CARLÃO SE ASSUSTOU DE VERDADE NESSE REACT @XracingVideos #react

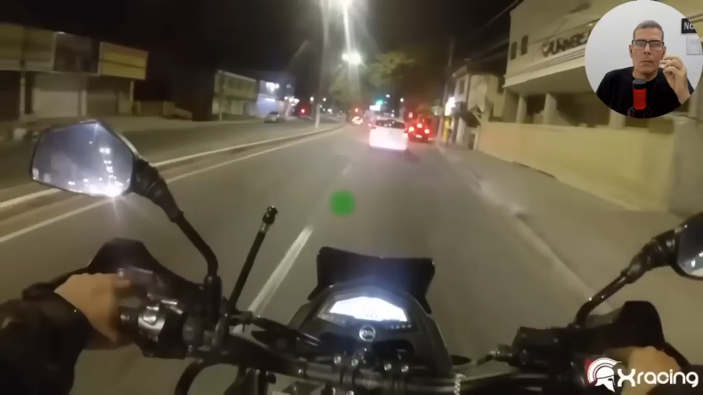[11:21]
Ponto cego! Ponto cego! Eu parei, né? Não, eu vi, tá pela ordem!
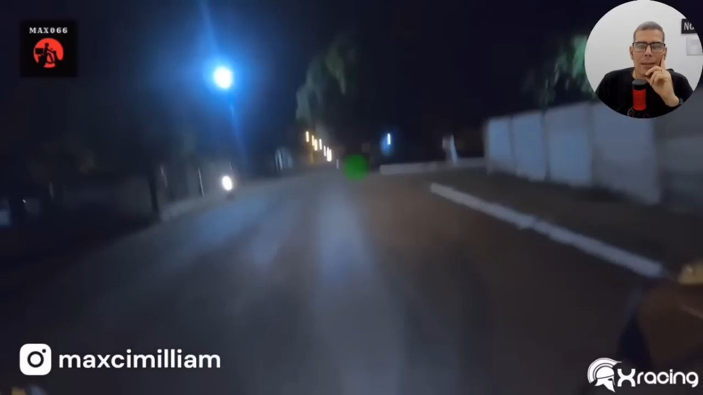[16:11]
Amém. Cachorro. Eu não tava vendo aquela menininha atrás do carro. Se ela era uma criança. Era uma criança, oh. Achava que era um animal.
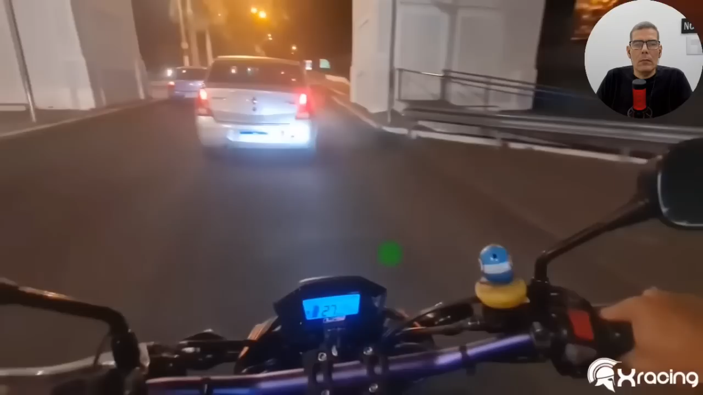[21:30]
Atenção, isso eu tô vendo com muita frequência. Não se ultrapassa pela direita.